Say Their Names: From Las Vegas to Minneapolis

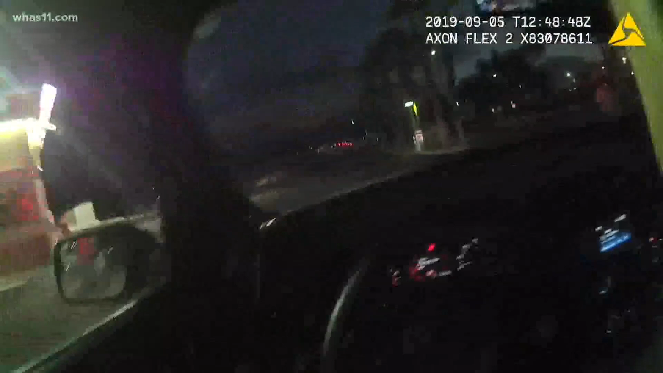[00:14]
get off the thing this is body camera video from las vegas metro police from september 2019. you can hear officers tell a man on a bicycle to stop they put their police sirens on get